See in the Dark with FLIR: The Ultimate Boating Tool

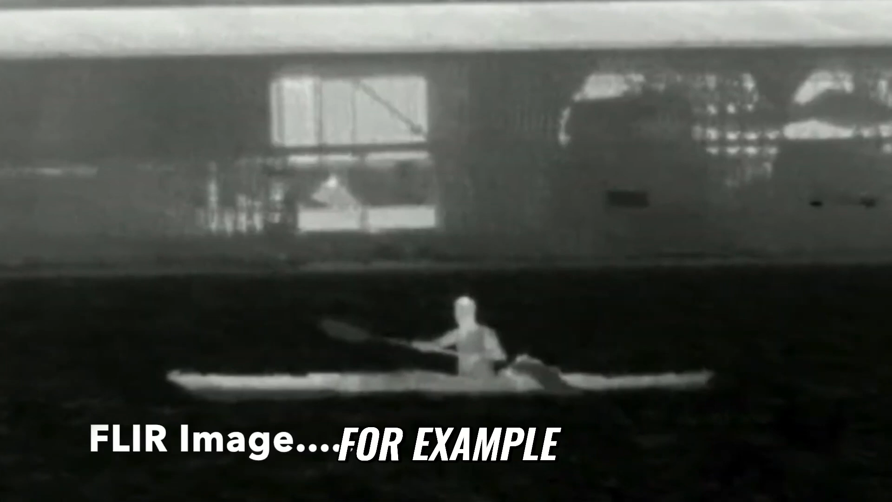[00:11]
you're coming into an inlet where there's bright light sources all around um FLIR really takes all of the information for every single object around you in the water that the camera is
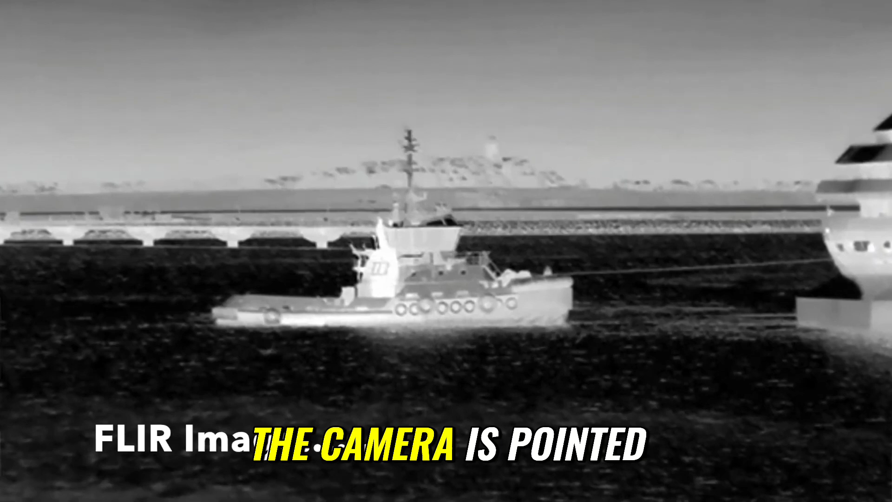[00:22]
pointed towards and converts it into a visual image so we're going to show you a screenshot of that as well and
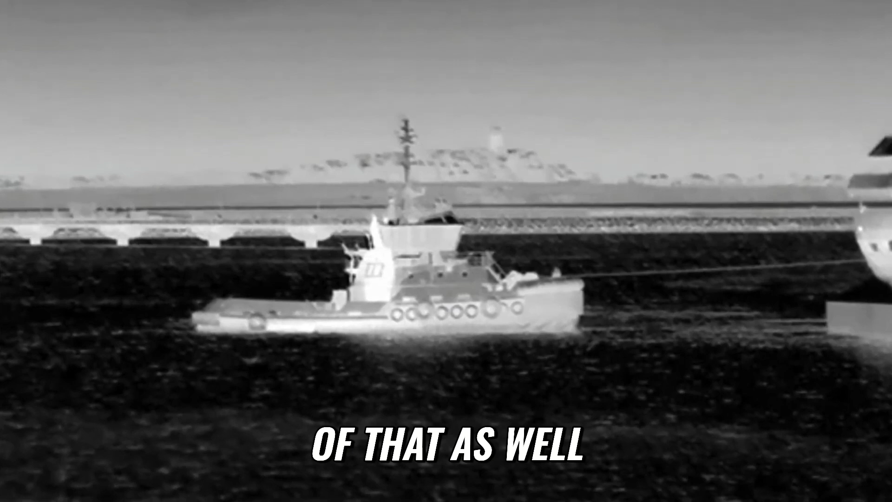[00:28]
i would make the case that in most south florida recreational boating FLIR